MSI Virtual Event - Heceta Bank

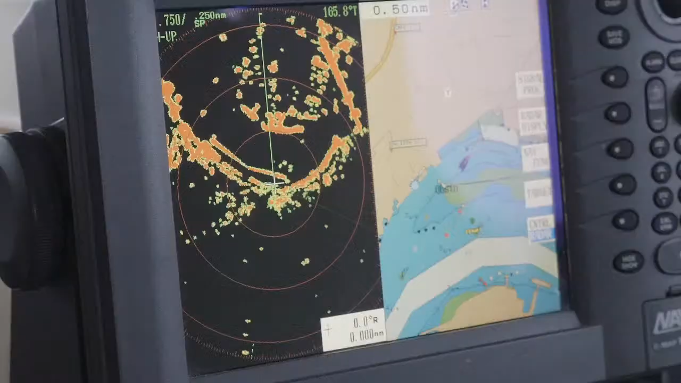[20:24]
They're part of the basis of the richness of this part of the coast. On the east side of the bank, there's a big horseshoe-shaped area fed by the bank and the richness of the bank.
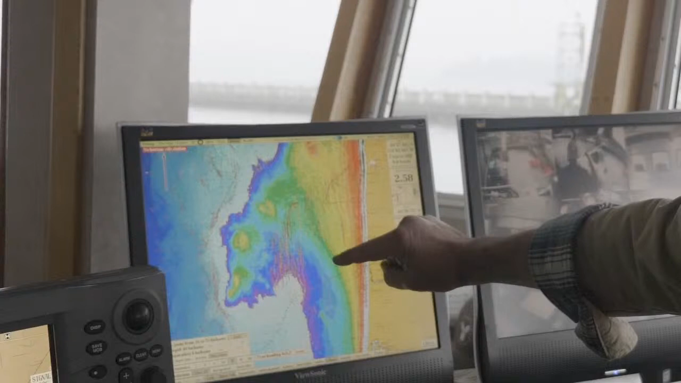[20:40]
And if the crab are in deep water, probably going to find quite a few of them just inside the banks.
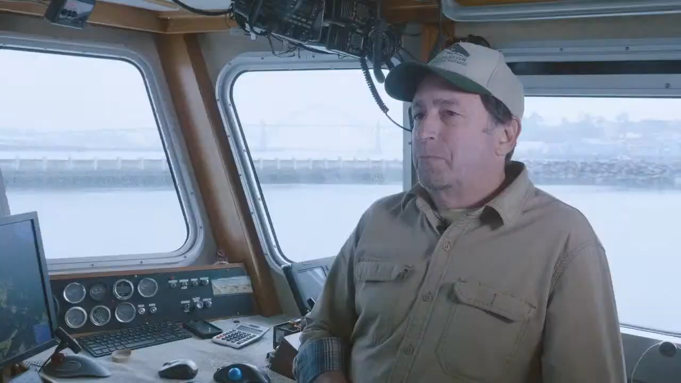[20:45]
On the west side of the banks, there's a super steep drop-off.
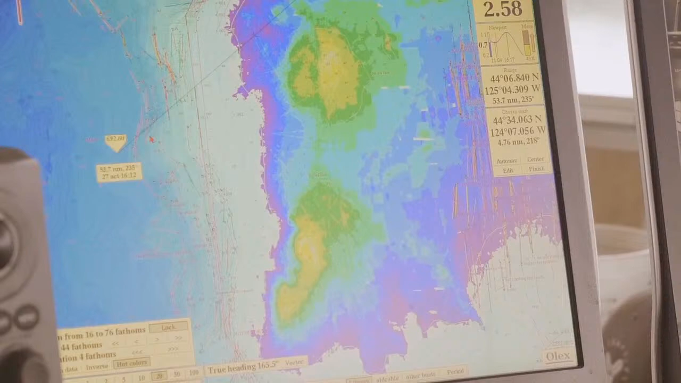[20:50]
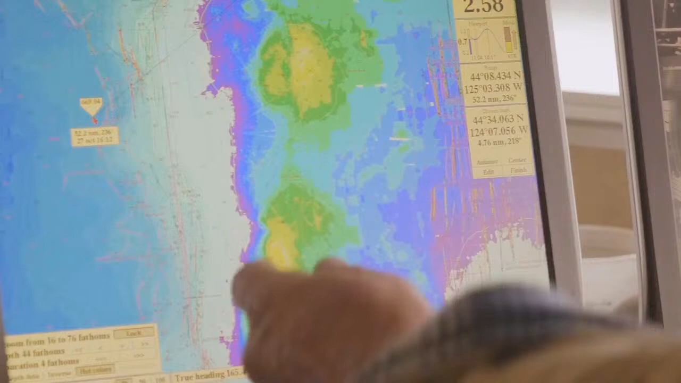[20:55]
So there's kind of a funneling in the depth curve there.